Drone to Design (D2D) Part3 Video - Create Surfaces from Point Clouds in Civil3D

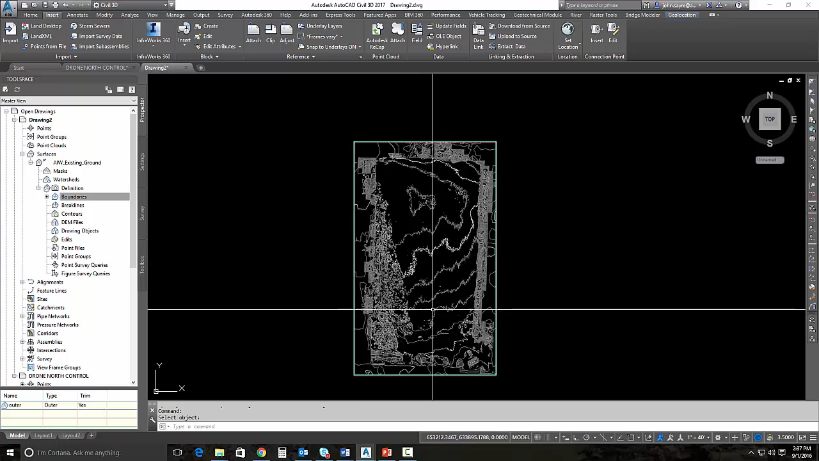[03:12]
So I'll go ahead and add that boundary as an outer boundary. And the boundary is going to show just the amount of surface we want to look at. So this surface looks a little bit strange. The contours look a little strange and that's because of all the points that are in this surface.
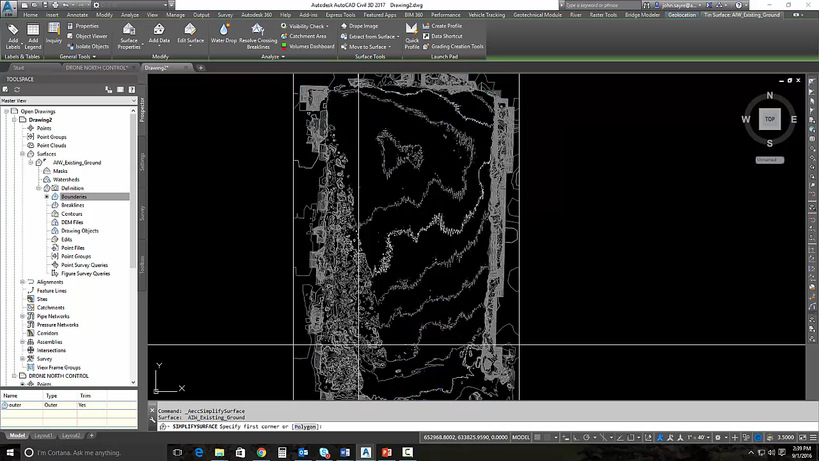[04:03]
And what I'll do is I'll draw a polygon. All right, so I'm going to draw a polygon right in here. This is really all the surface that I'm concerned with at this point. So I will simplify this. And I'll close it and select it. All right, so there's 285,000 points in that window. If I hit next, I now can control how many, what percentage of the points are going to be removed.
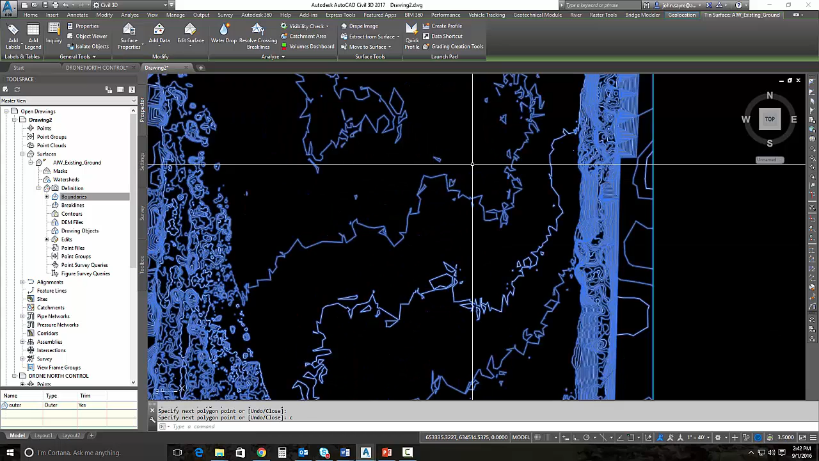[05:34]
And we're going to get to see a result and see the contours change. So you can see that the jagged edges are still there, but it's a lot better than it was. And that's because of the point simplification process. Again, I told you it was a little bit of an iterative process.